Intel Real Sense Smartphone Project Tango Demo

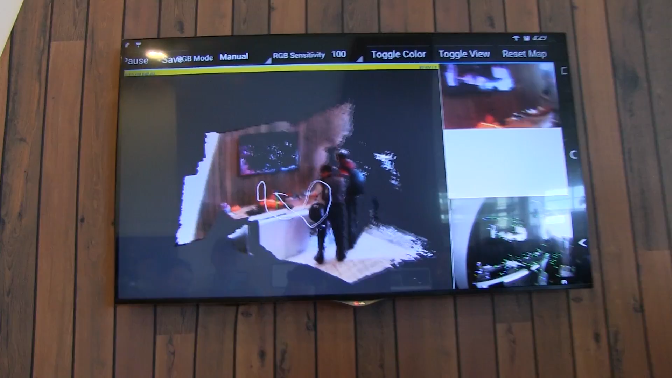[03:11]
I can pan the camera around and you can see I've created a 3d reconstruction of the space.
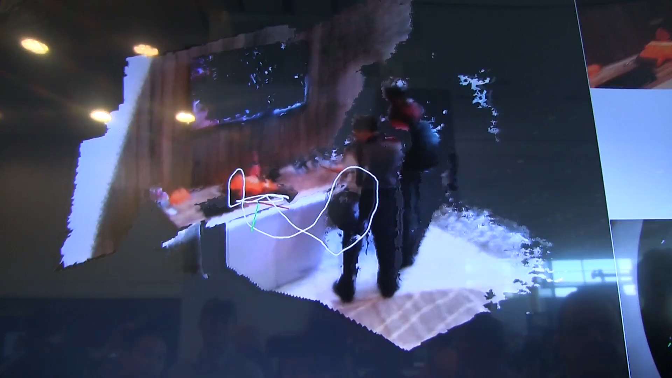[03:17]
This is absolutely amazing. Of course this is like an early prototype that you're showing right now.